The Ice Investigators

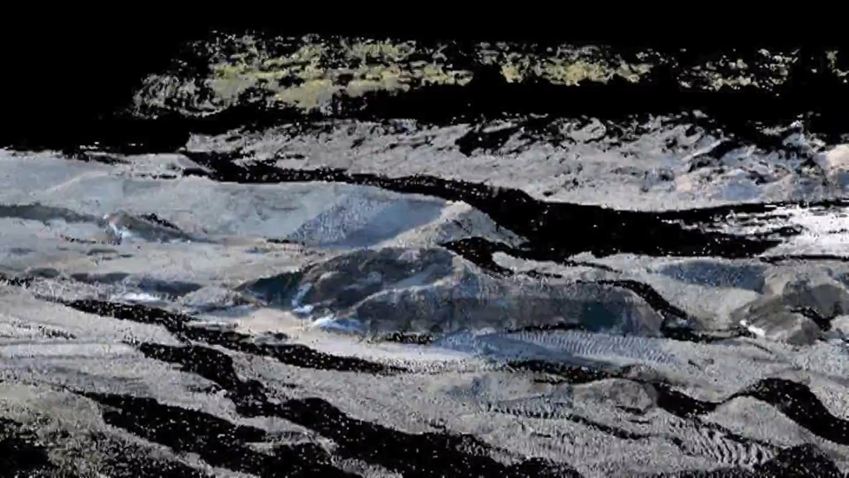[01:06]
an esker forming to be able to see this in formation to see the landforms changing year on year is very very important scientifically
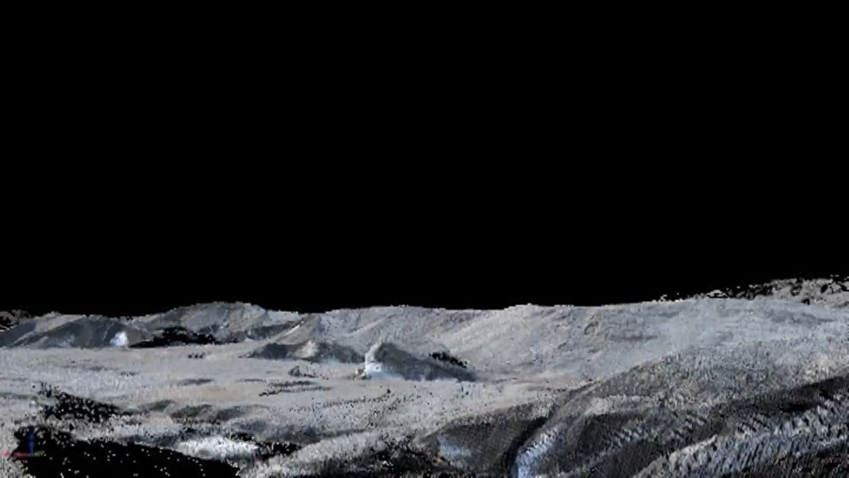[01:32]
digital elevation model of Verkisjökel glacier and its foreland area and essentially what we've done is